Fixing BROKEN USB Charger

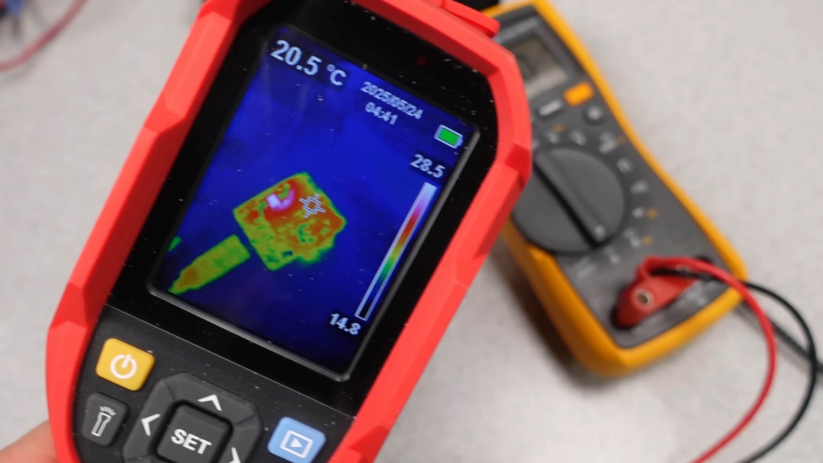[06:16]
On screen: spot 20.5°C
Look at that. That chip is shorted.
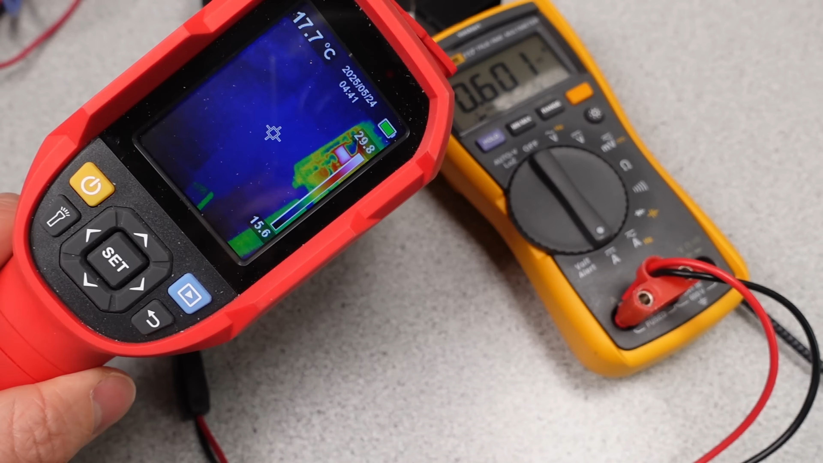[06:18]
On screen: spot 17.7°C
It shouldn't be doing anything at all without the power supply being active. Neat. Also, too easy.
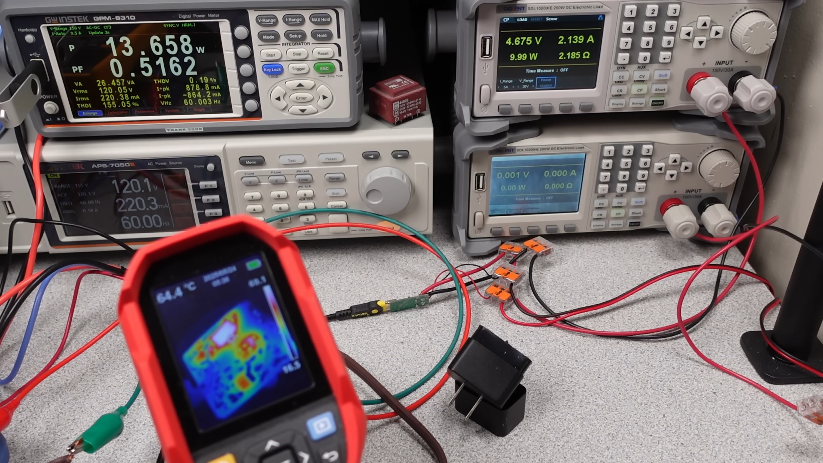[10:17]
This is within a reasonable range for this component, but obviously cooler would be better, and in a sealed case it's going to get a lot hotter than that.